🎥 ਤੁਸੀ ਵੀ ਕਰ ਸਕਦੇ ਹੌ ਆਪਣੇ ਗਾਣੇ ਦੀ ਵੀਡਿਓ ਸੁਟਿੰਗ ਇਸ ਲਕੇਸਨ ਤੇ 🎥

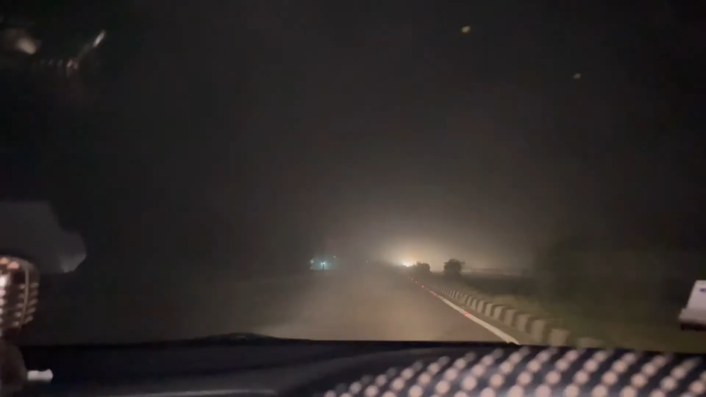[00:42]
करो आपां हैगे आ जी अंबरसर रोड ते पूरी धुंद पई आ देख लो किद्दां दा महसूस हो रहा शूटिंग ते आके